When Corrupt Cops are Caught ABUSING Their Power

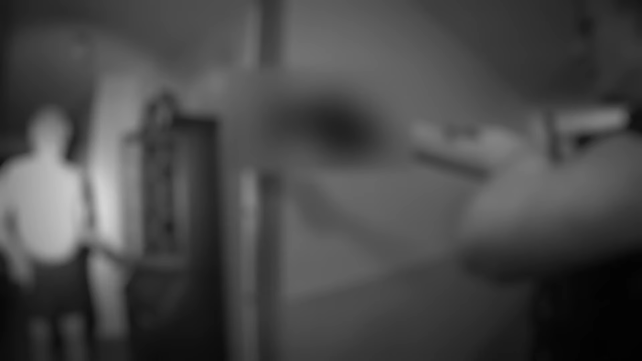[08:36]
What was wrong with that cop? Tasing a 75-year-old man without any
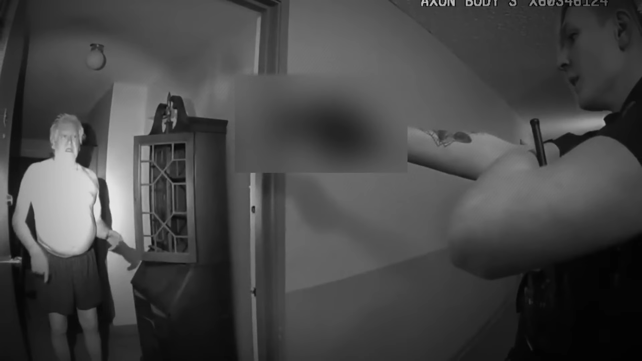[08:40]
proper investigation or concrete proof was shockingly barbaric and highly unprofessional, especially over a complaint from a drug addict and alcoholic. That officer was absolutely twisted.
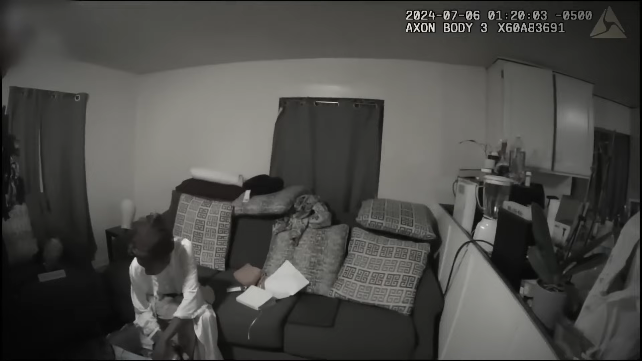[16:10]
Instead, he rushed her to turn off the stove. Grayson himself was unsure of what he actually wanted. For my ID.
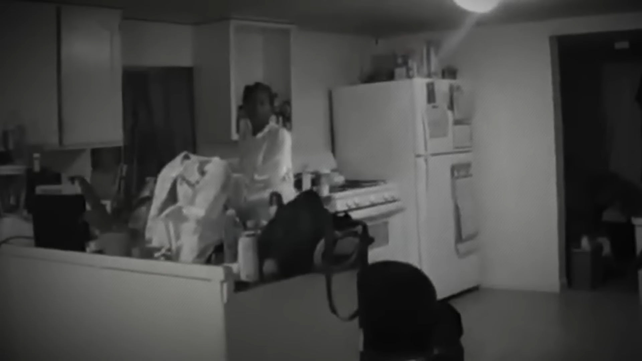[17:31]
She was treated like a suspect in her own home. Sonia didn't deserve any of that. You good? Alright.